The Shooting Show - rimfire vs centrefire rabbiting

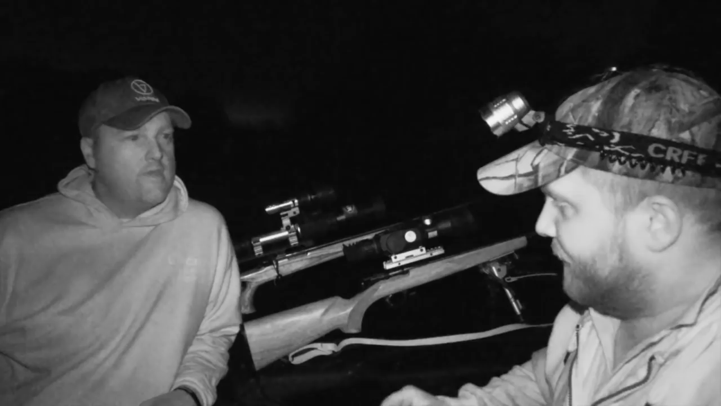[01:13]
Plan. I fetched the little Browning T-bolt with the X Sight 2 and various illuminators and bits and pieces.
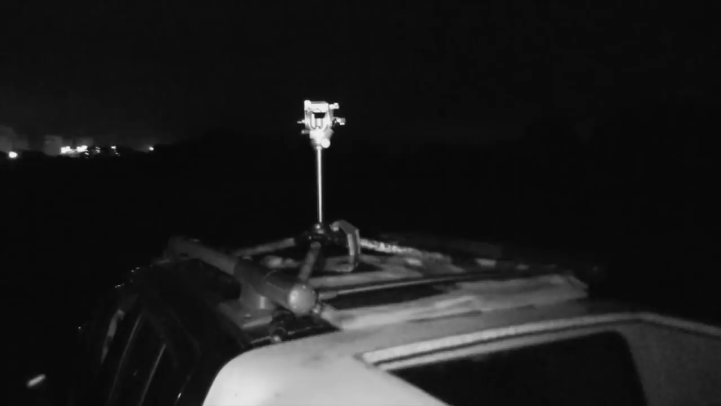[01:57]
We're going to chuck this camera on top of the roof with an infrared illuminator on top of it as sort of scout about and spot. Use the headlights a little bit to find the rabbits. Yep.
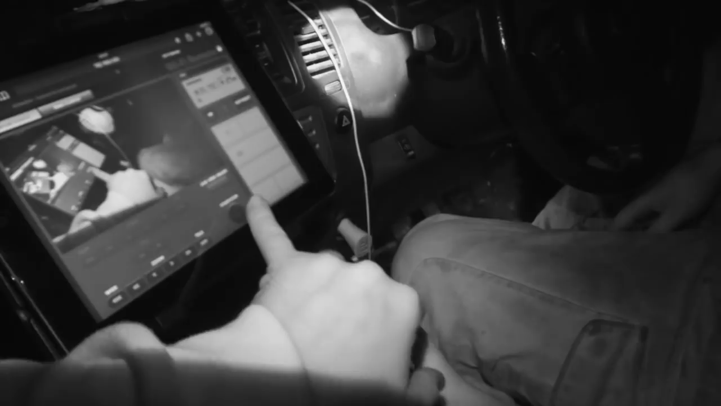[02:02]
And then I've set a monitor up in the cab so Liam can see what I can see with the camera. But then I'll also have an illuminator on the side of the X Sight.
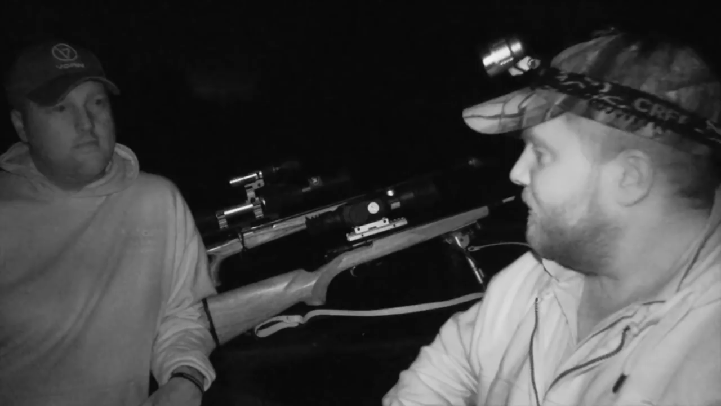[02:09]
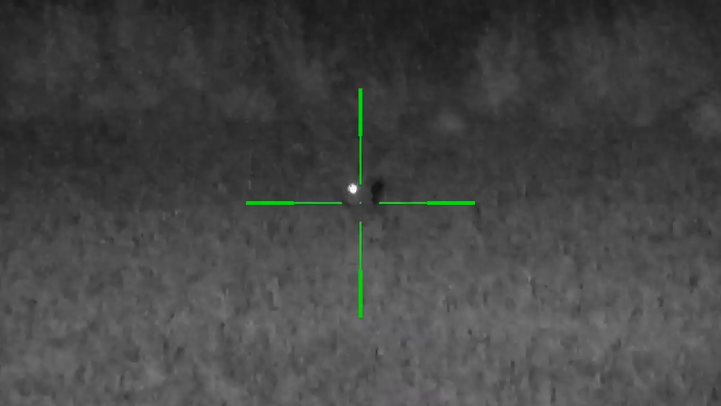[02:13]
I'm using the Dragonfly illuminator because I find the focus is better with the X Sight leaving this front
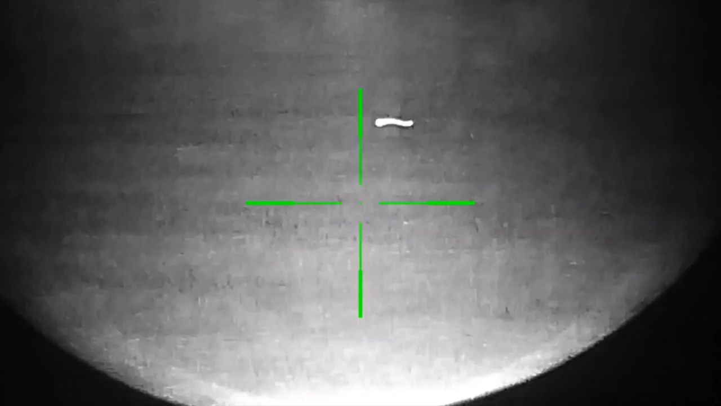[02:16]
aperture on.
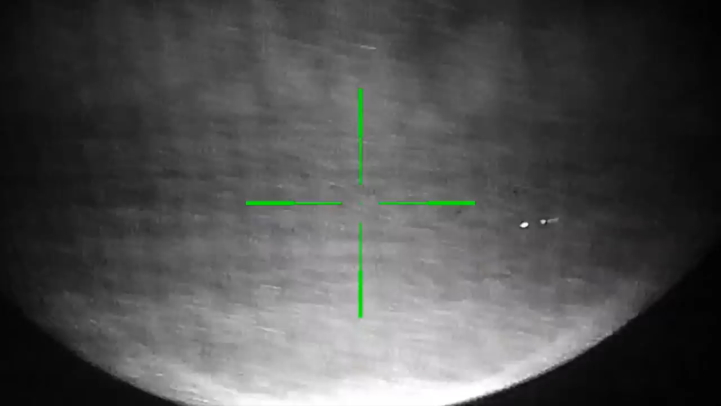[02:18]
It's got like a half inch hole down it.
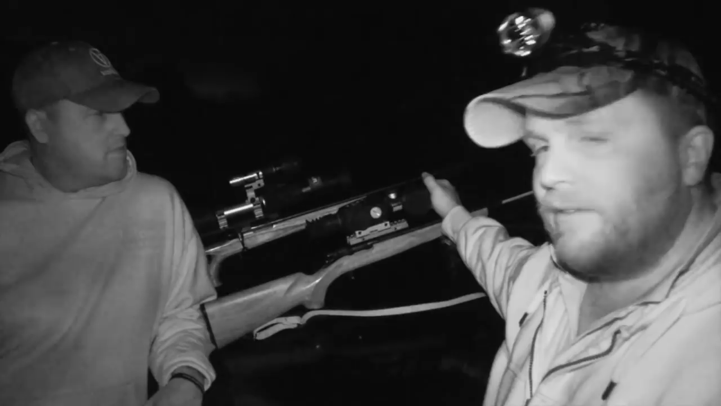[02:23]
I think the focus is much better. So I've overloaded it with the IR with the Dragonfly and the camera just adjusts.
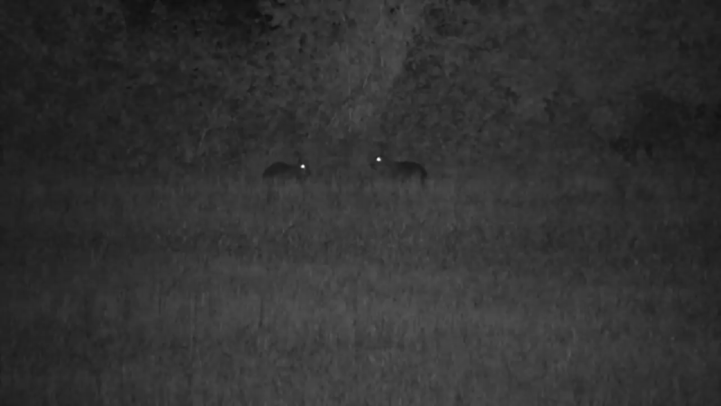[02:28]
You'll see when the standard illuminator is on the camera,
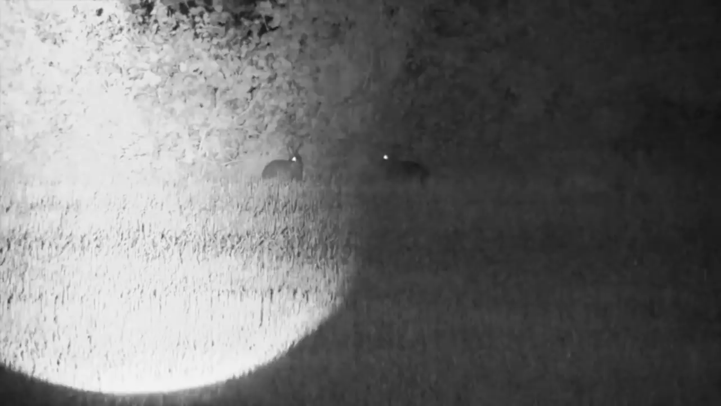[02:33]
it'll pick the rabbit up quite nicely,
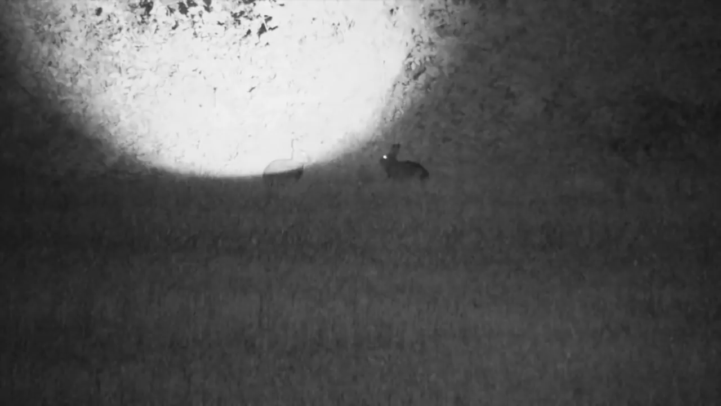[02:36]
but then you'll see the central laser of the
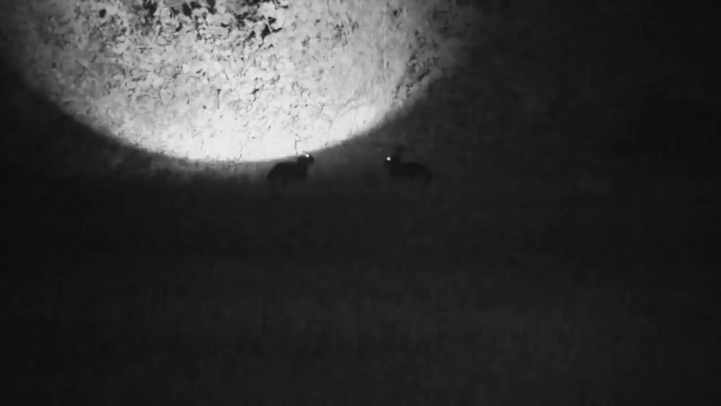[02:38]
Dragonfly come in and it really sort of picks the illumination up, but that's really only because I like a nice sort of as sharp an image as I can get out of the X Sight.
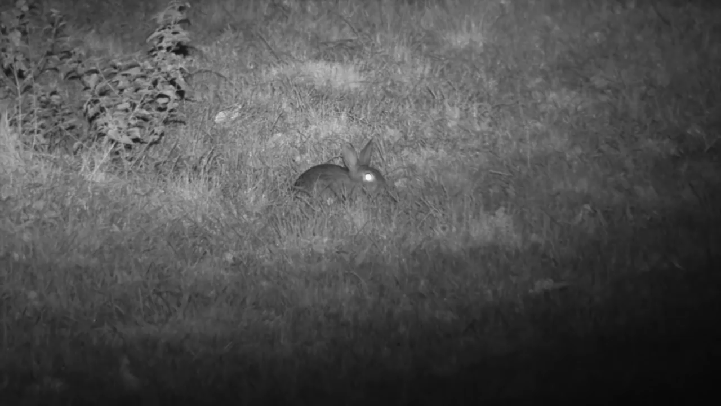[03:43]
A really close rabbit has no idea that the infrared illumination has given its position away to Stuart and his X Sight.
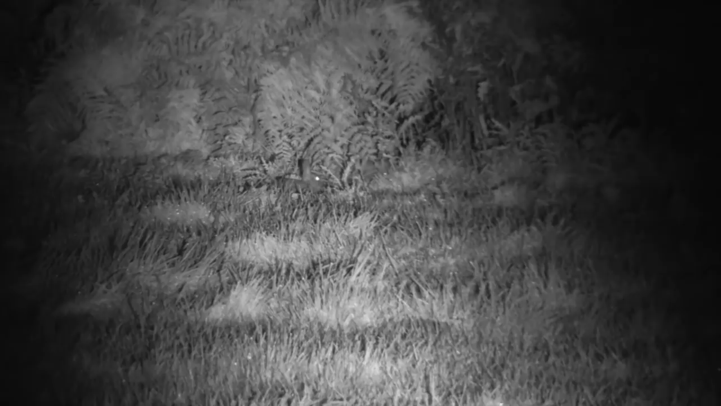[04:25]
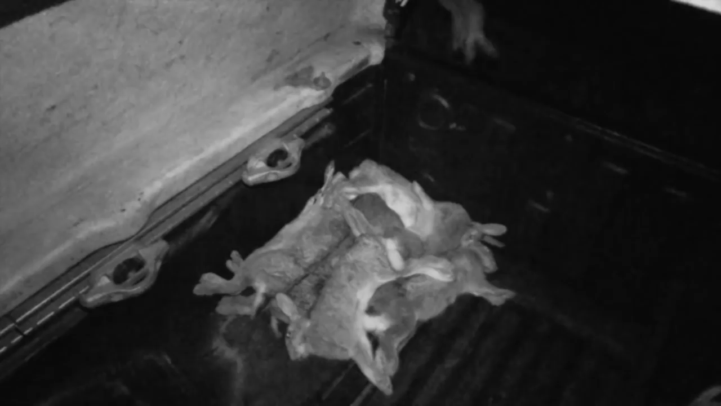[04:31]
Picking the rabbits as they go slows the pest control exercise a little, but the rabbits will not go to waste.
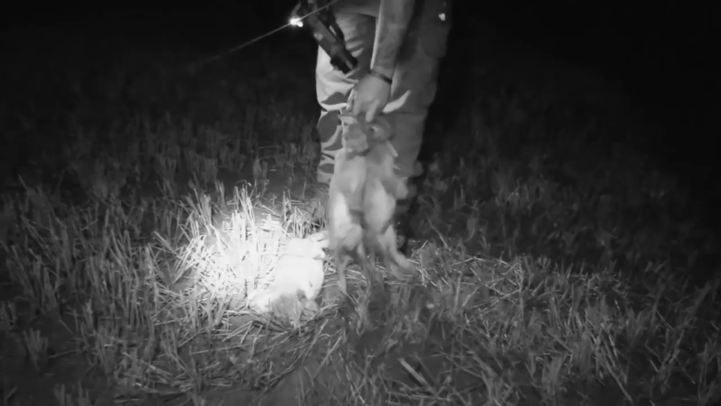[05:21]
As the last of Stuart's rabbits are gathered up,
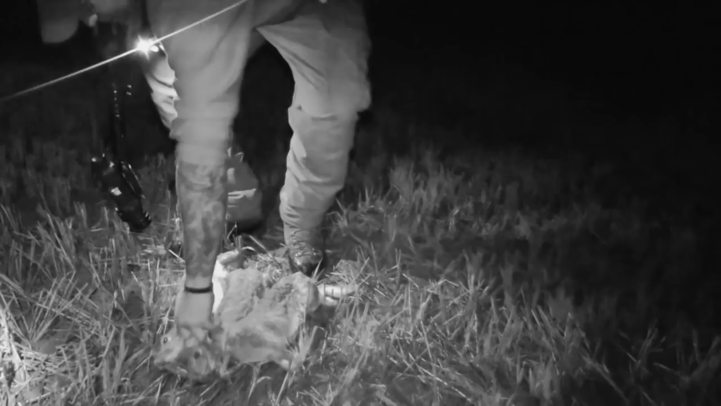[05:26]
let's have a quick look at the shots recorded on the ATN X Sight.
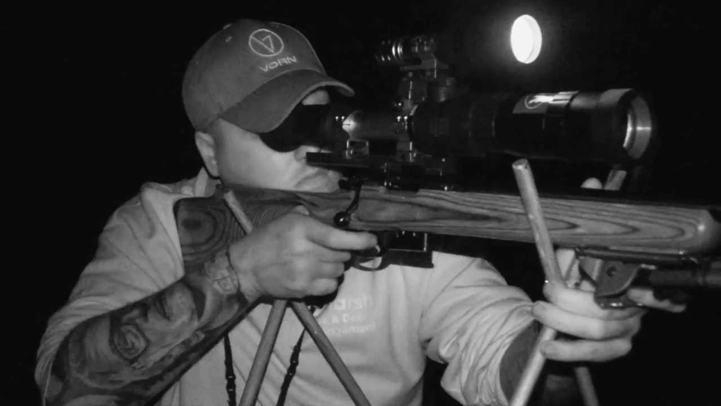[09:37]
It's a CZ 1-7 yep. Hornet in a 527 FOMO. Yep. I'm running a Photon by PBIR. Yep. With one of their new XLR IRs.
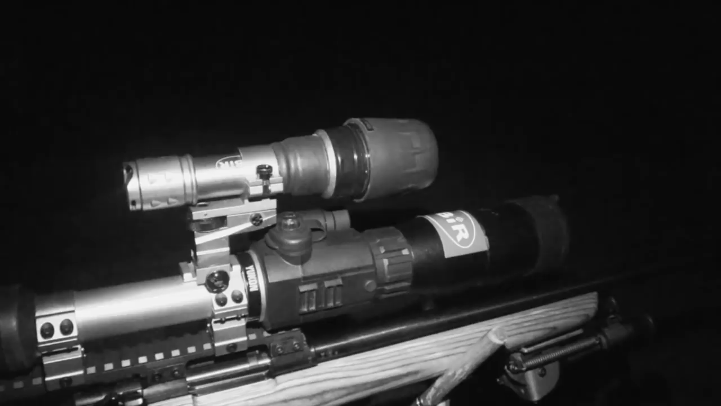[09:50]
Yep. It's not a bad illuminator. It's very clear. Yeah, and I don't think it's as bright as the Dragonfly, but you reckon the Dragonfly washes yours out a bit? Yeah, it's not as bright, but it's clearer. Yeah. So, to me, that means more.
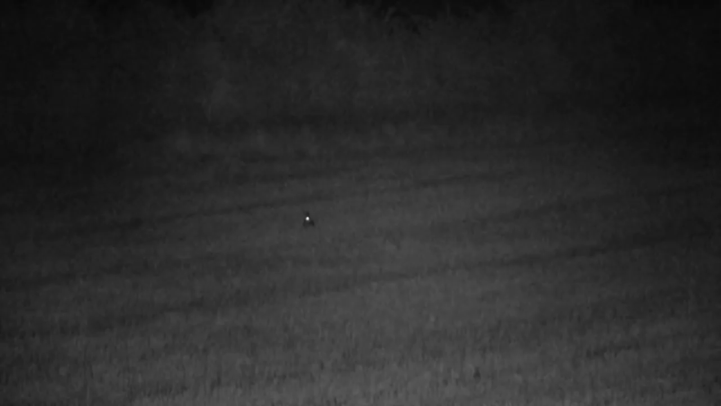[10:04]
Yeah, there were 250, some of them. Yeah. So, a lot of them were headshots. Yeah.